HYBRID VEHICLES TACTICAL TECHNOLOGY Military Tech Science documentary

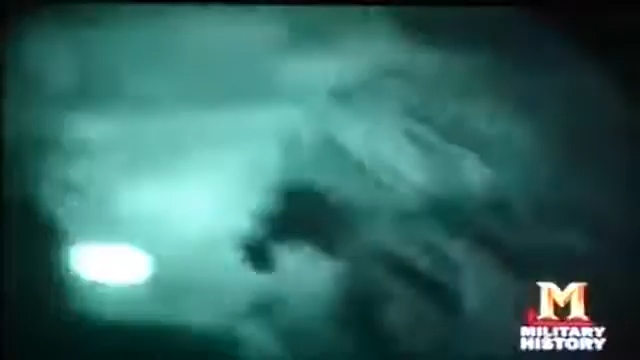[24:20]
facility in natick massachusetts are researching ways to protect the night warfighter
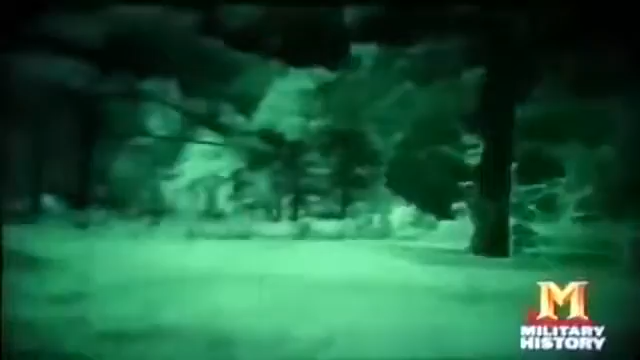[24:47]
coming off the terrain elements should be somewhat similar there should be little contrast between them makes it very difficult to pick out the soldier